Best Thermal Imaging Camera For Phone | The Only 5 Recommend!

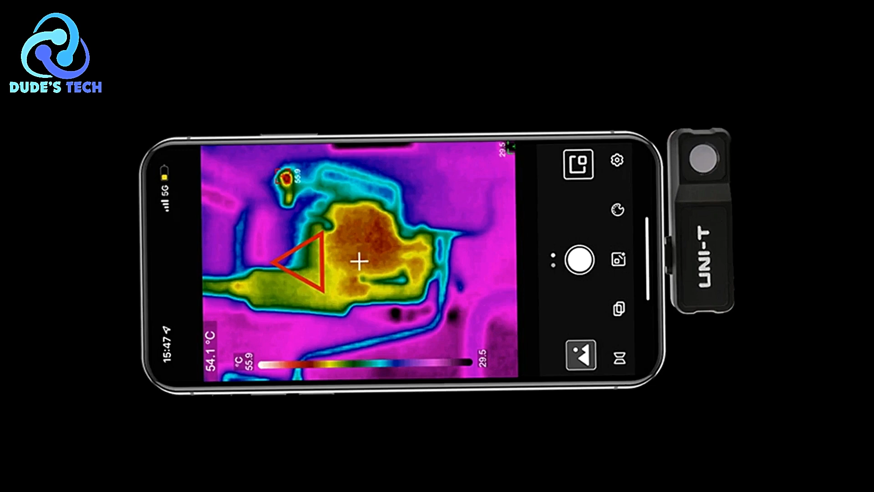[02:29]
On screen: spot 54.1°C
professionals who require extremely high-resolution thermal imaging for detailed diagnostics may find this resolution
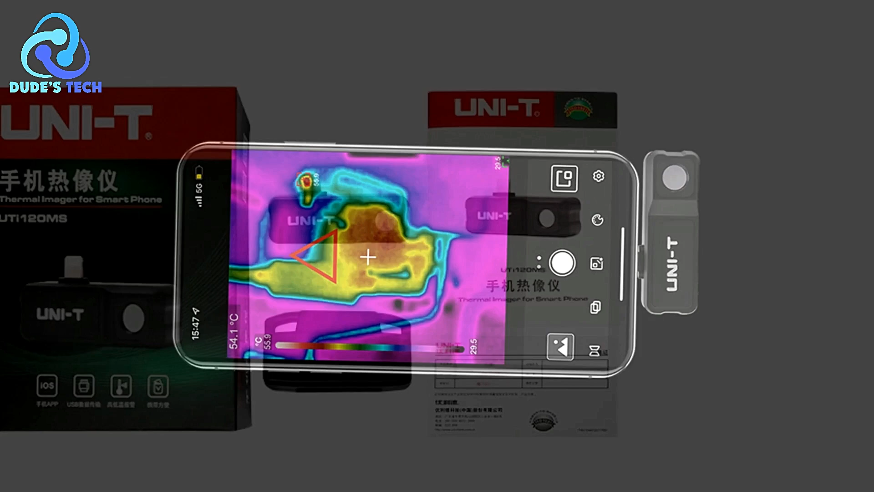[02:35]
limiting compared to higher-end devices on the market.
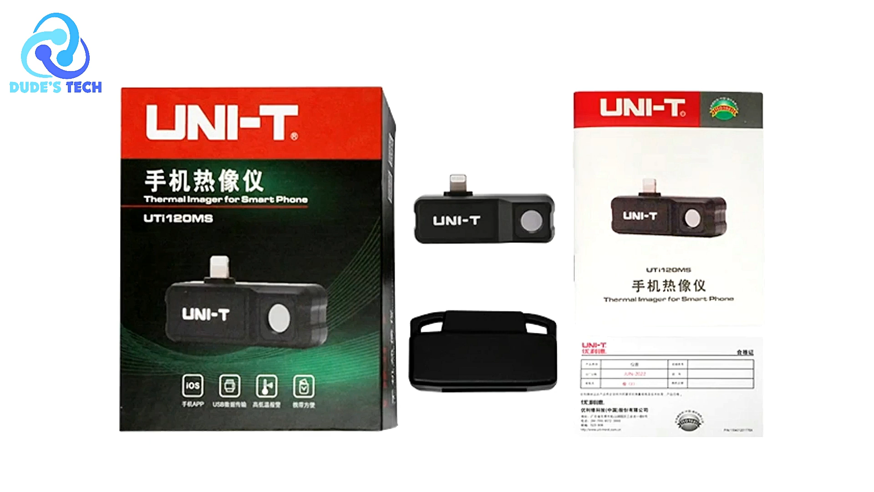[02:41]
The UniT-UT120MS thermal imaging camera for phones is a powerful and portable tool for anyone needing a reliable, high-quality thermal imaging solution.
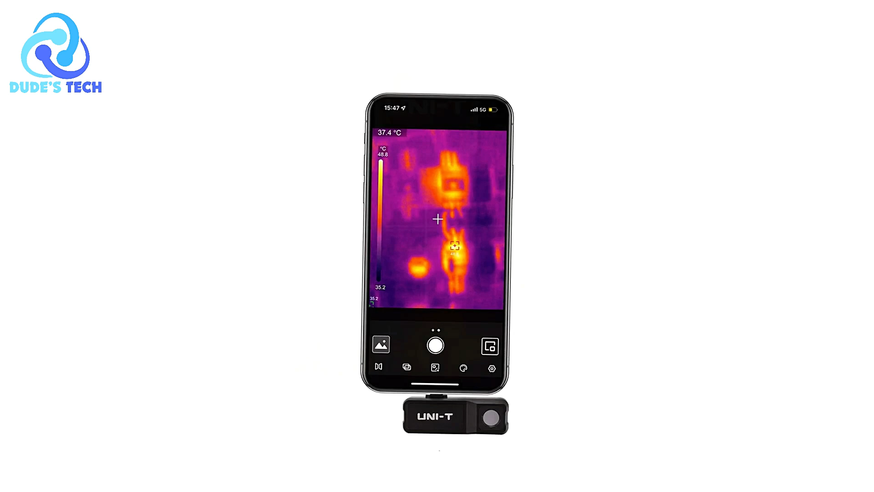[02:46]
On screen: spot 37.4°C
Its wide temperature range, compact design,
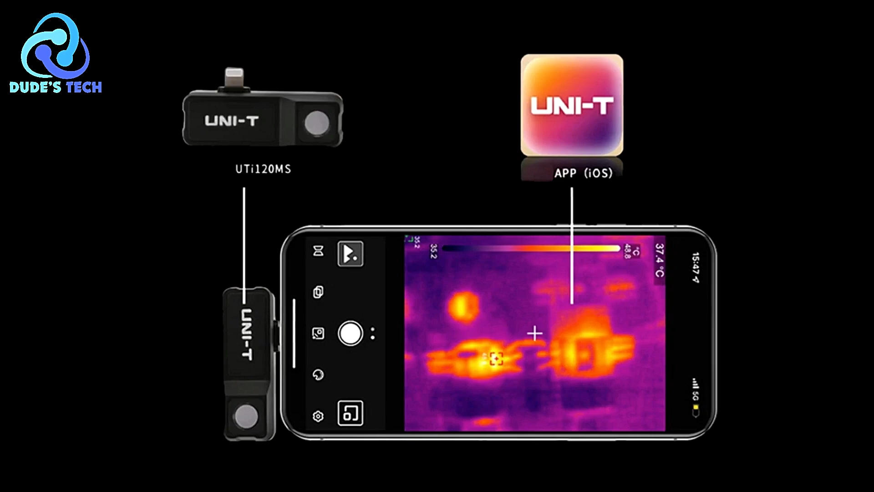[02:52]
and useful features like image and video recording make it a versatile tool for home inspections, HVAC troubleshooting, and industrial tasks.
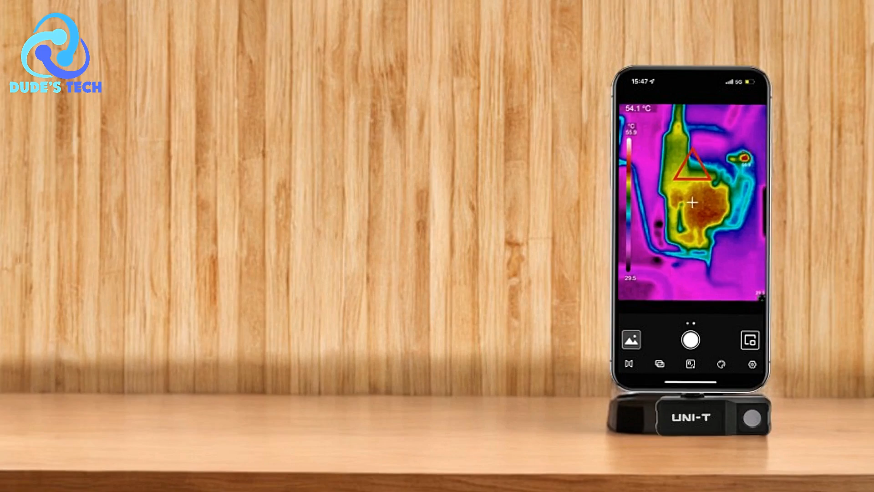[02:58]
The automatic hot-cold spot tracking and temperature alarms also enhance its user-friendliness.
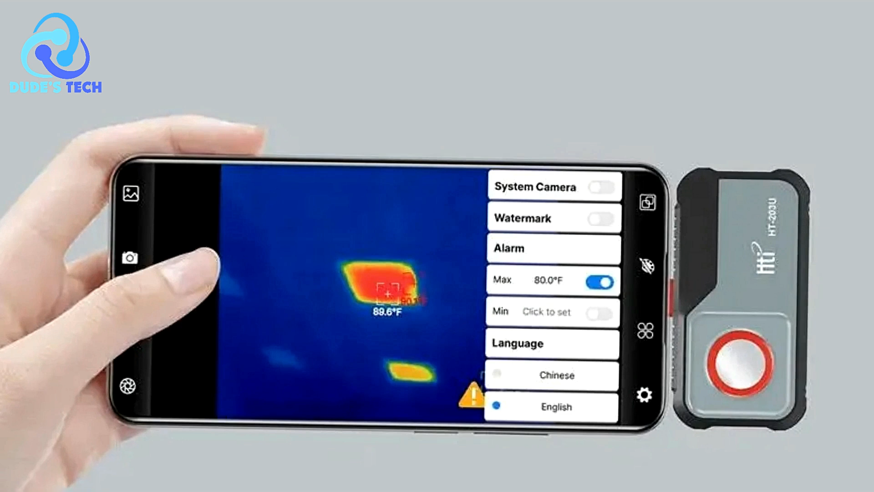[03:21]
On screen: spot 89.6°F
It offers a resolution of 256x192 pixels,
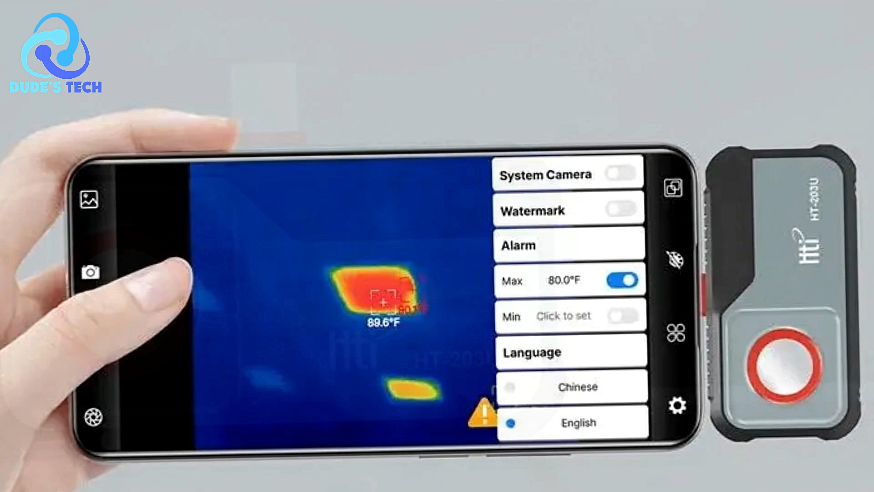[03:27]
On screen: spot 89.6°F
making it a powerful tool for a range of applications, including electrical repairs, HVAC troubleshooting, and other industrial tasks.
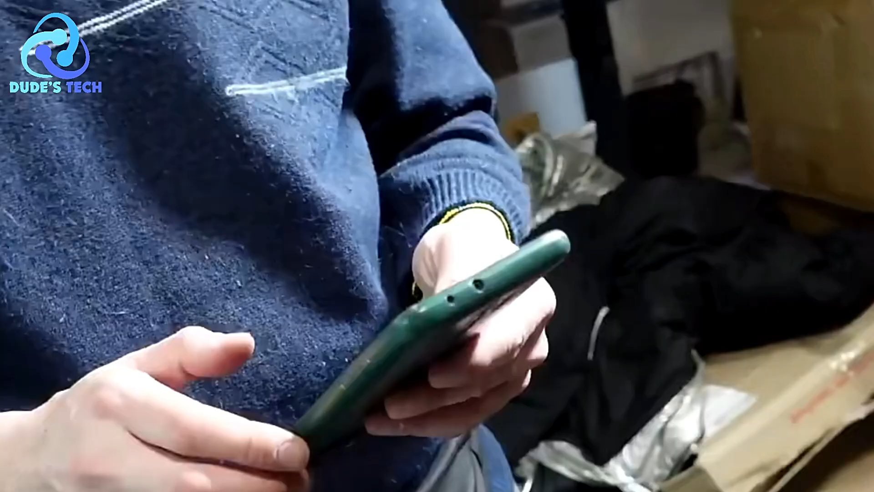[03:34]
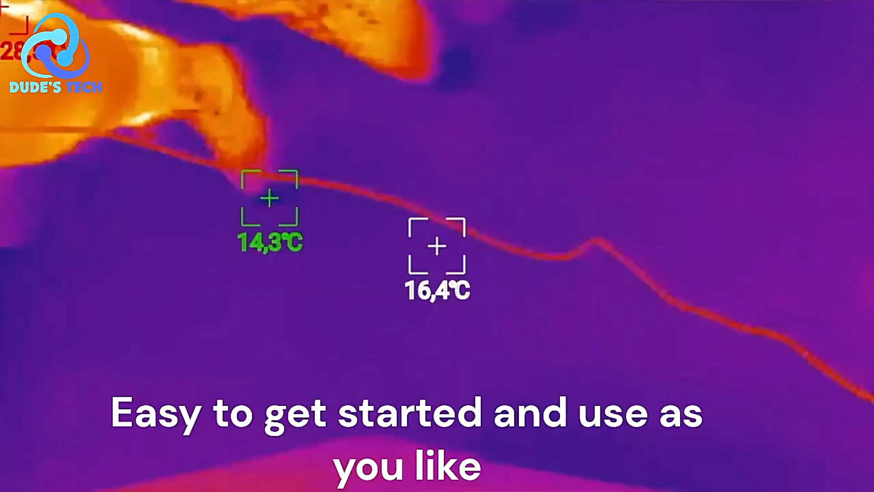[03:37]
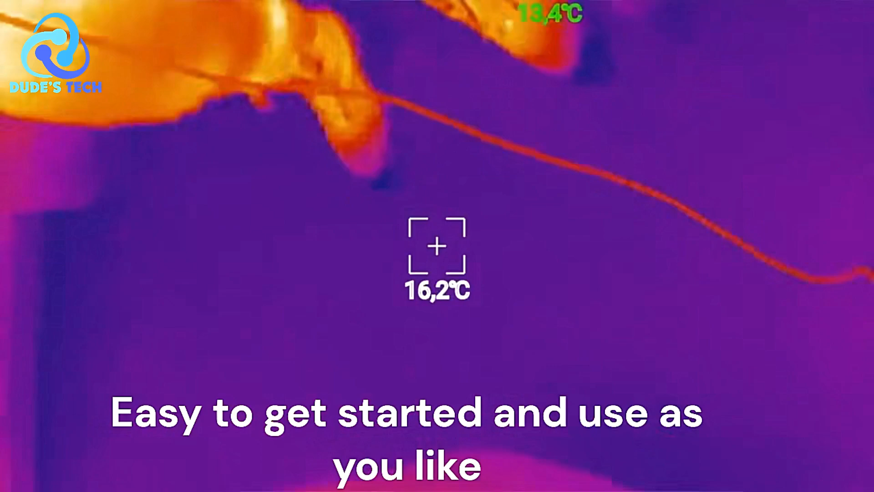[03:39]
On screen: spot 16.2°C
With a wide temperature detection range from 20-di-GC to 550-di-GC, it's suited for both small- and large-scale diagnostics.
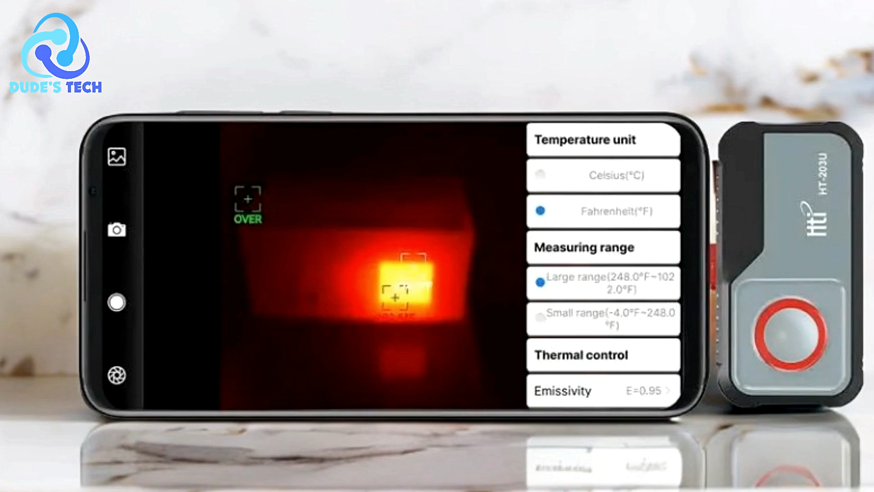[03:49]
Pros High-resolution thermal imaging One of the standout features of the HTI-HT203U is its impressive resolution,
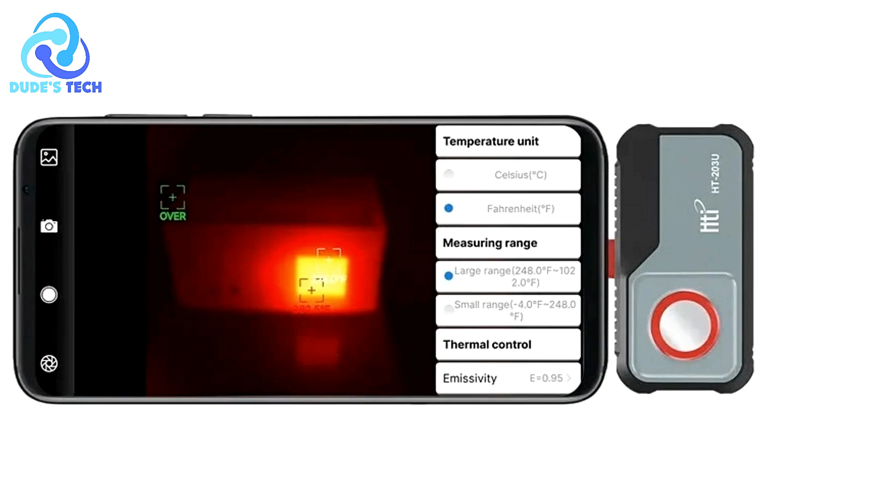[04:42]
The high-resolution imaging allows for quick detection of overheating components, faulty wiring, or electrical shorts, providing a reliable and non-invasive method to inspect electrical systems.
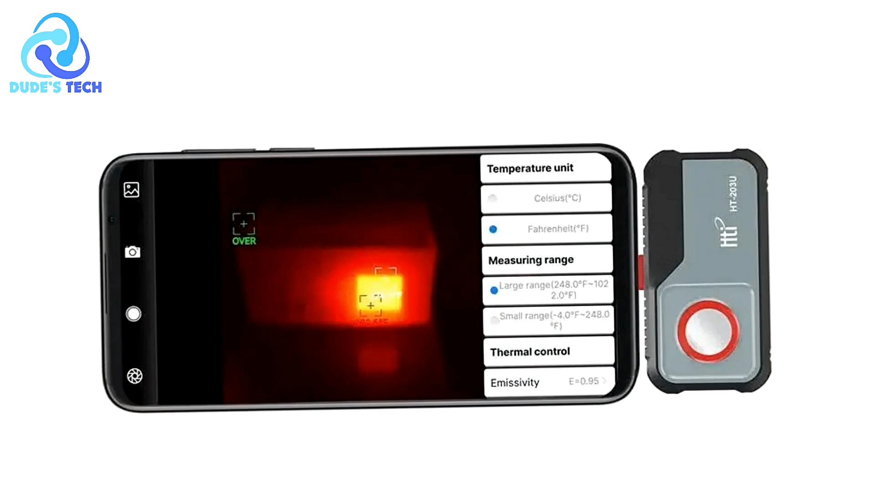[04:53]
Portable and Compact As a smartphone accessory, the HT-HT203U is highly portable.
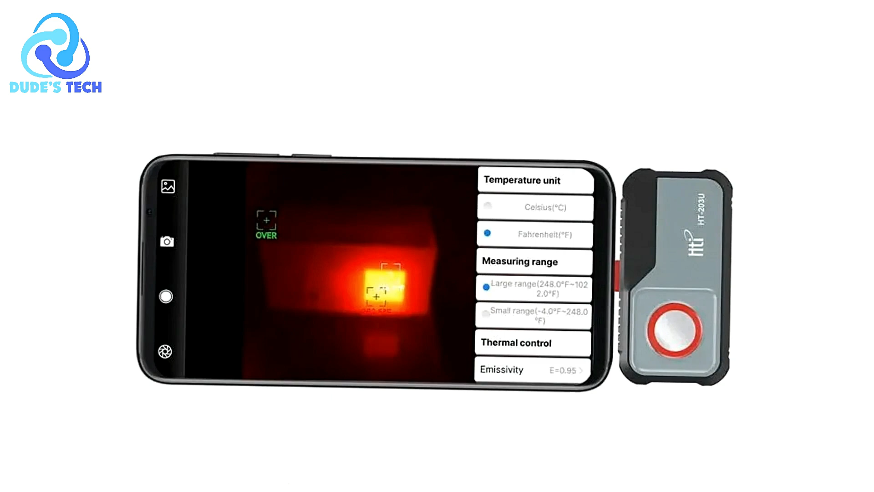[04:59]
Its compact design allows users to carry it around easily, turning their mobile devices into professional-grade thermal cameras without the bulk of traditional equipment.
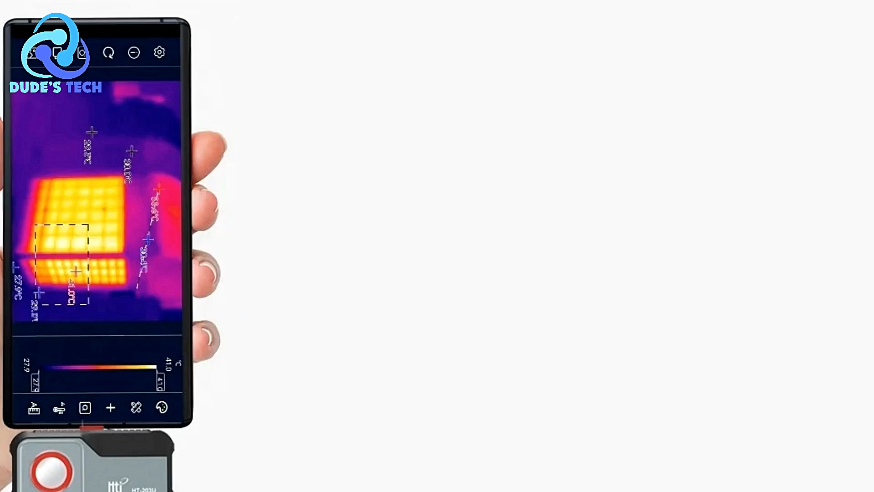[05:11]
Real-time imaging and diagnostics The camera provides real-time thermal imaging, allowing users to see temperature changes as they happen.